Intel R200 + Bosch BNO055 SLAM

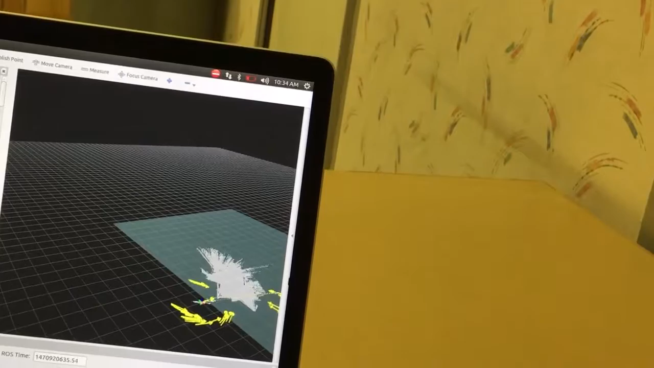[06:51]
and now we're rotating it the opposite direction
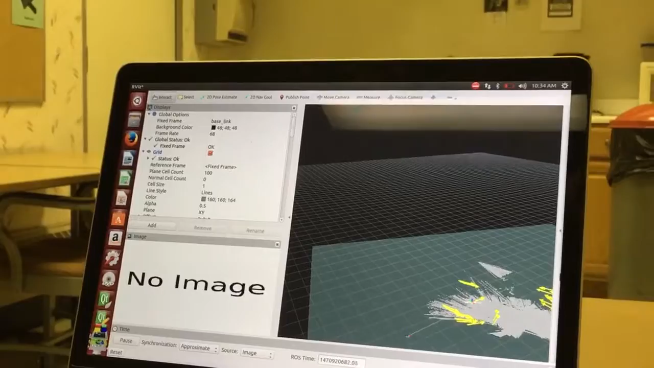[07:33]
so as we continue to rotate it we're assuming that
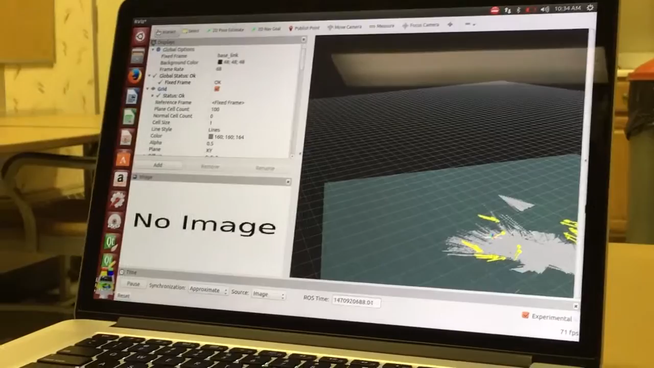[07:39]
it's moving about on the 2d platform and we see that it's starting to get the rectangular shape that we're hoping for the mirror of the room
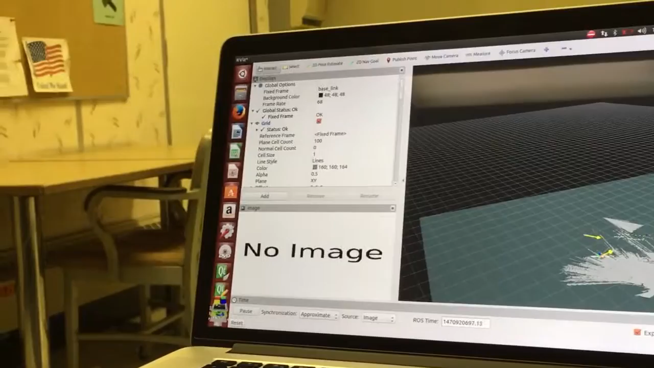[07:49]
now the map doesn't look really feasible to us
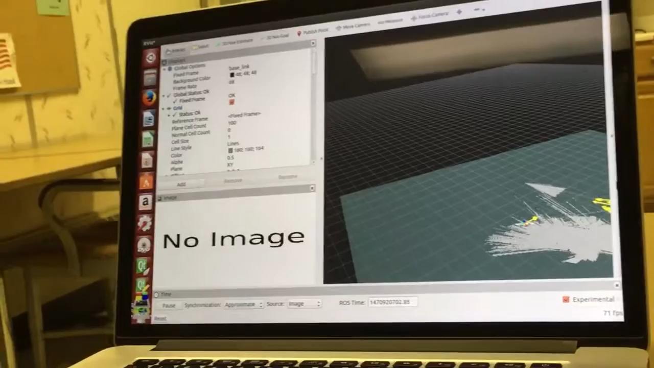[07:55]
not feasible but legible I would say as far as the dimensions of the room
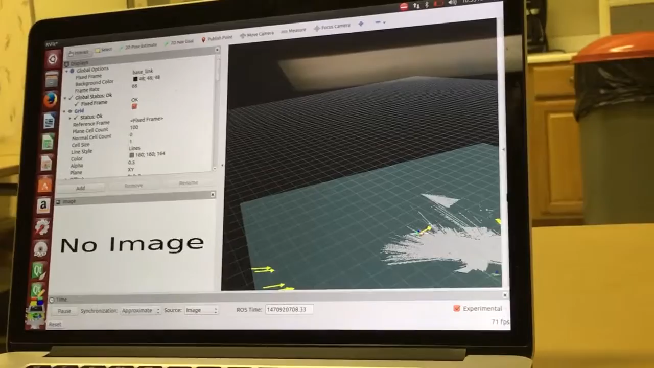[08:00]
but what I've seen in other videos and in other research the map doesn't always because this doesn't have loop closure so the map is going to look a little skewed but mainly what we want to target now is to see whether or not this map is useful in localization and specifically acml localization and the acml being for monte cargo localization so that will be the next attempt